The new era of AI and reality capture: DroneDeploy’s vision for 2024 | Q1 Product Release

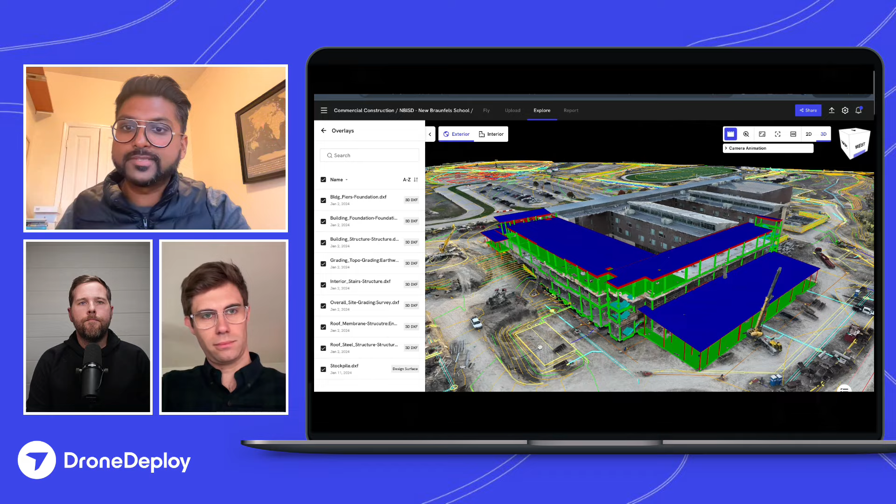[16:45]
So you're seeing, for example, the roof membrane structure, the overall, uh, site grading survey that was initially captured by a surveyor, um, some of the building structure, um, and foundations as well as the building peer foundations that are actually beneath the structure itself. So it gives you a really interactive way to see what those two look like.
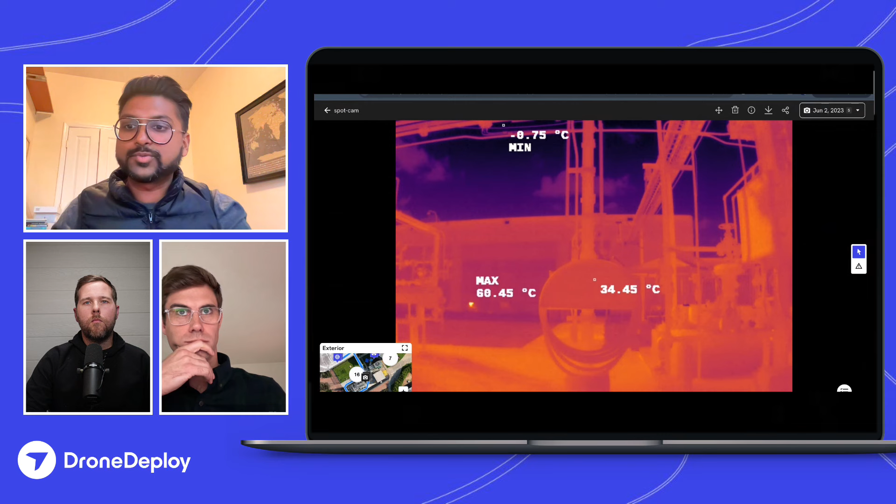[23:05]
On screen: spot 34.45°C, max 60.45°C
just as where drone play got started a few years ago, but starting to integrate a variety of different sensor data into drone deploy, whether it's multi-spectral thermal or really any other type of payloads you might be capturing, um, with your robotics system.